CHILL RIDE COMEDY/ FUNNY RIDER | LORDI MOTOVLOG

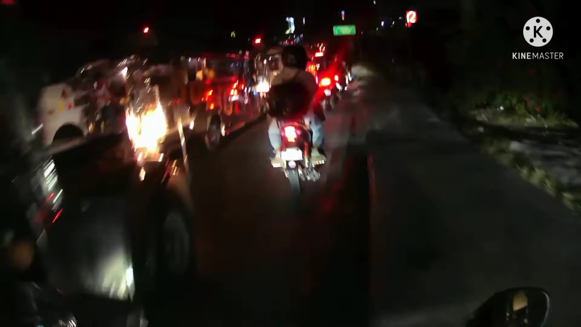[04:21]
What the fuck? Hey! What the hell? Ito yung rider mga pro, na spotted. Ay, wow, ganda oh. Dito mo lang mga pro.
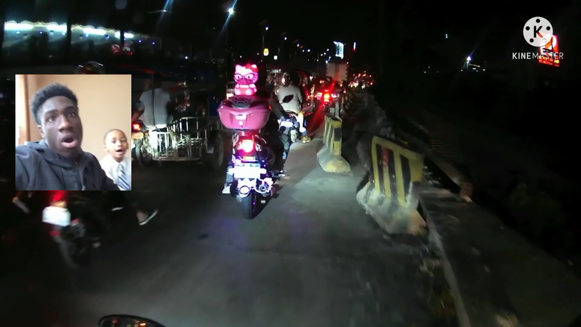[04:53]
Oh my god! Dito mo ba yun si... Ano ba ito? Tops ba ito? Max. Galing na.
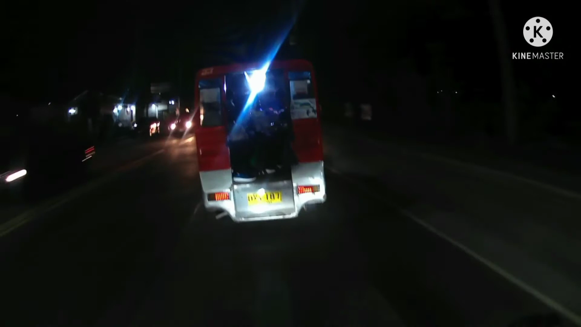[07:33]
Hindi sana ako dito dadaan mga pre. Kaya lang nakita ko yung lady rider mga pre. Kaya nasundan natin.
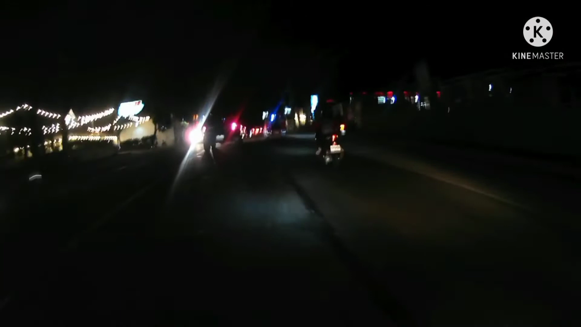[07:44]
So, napalayo pa tuloy ako. So, naiwan siya mga pre. Nagbahili. Ay, yata tayo kasabay.